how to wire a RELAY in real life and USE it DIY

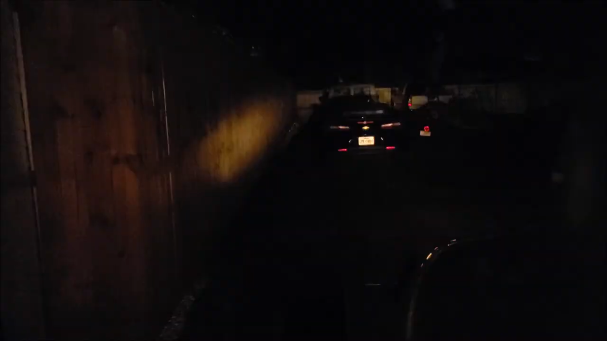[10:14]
it's a freaking world of difference that fence is 99 feet i could back up a foot